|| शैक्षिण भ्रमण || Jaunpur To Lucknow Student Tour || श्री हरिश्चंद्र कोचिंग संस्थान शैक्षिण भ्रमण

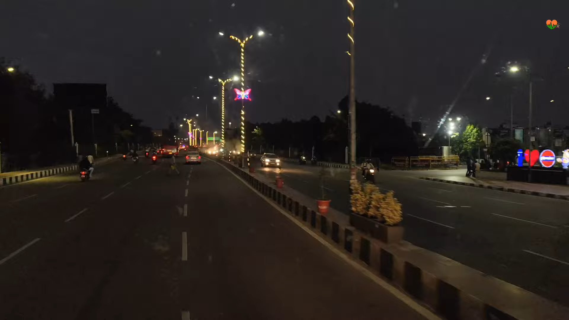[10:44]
अब इस वक्तार यह दसनबे चले हैं आपको बता दे पूरे कंप्लीट
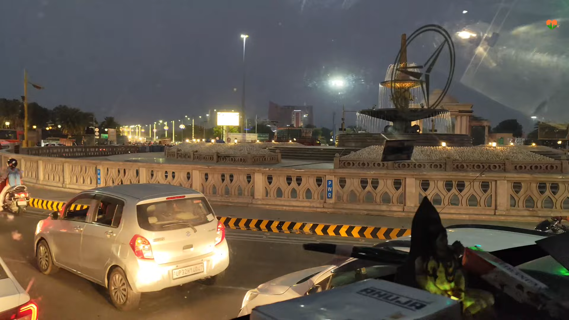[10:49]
लखनों में बहुत ही फेमस है और यह गेट है डाक्टर भीम्राम वेटकर पार्क का और इसके बाद आपका अभी
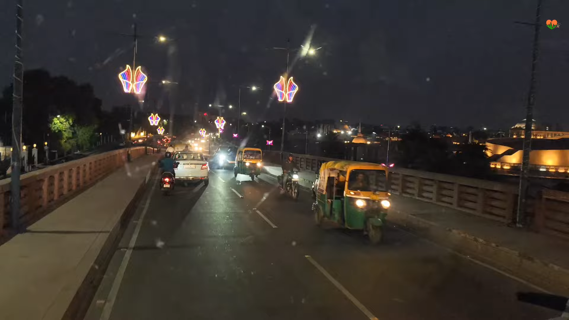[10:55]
देख सकते हैं यह आपकी गुंती निदी के ऊपर का पुल है सामने आपका में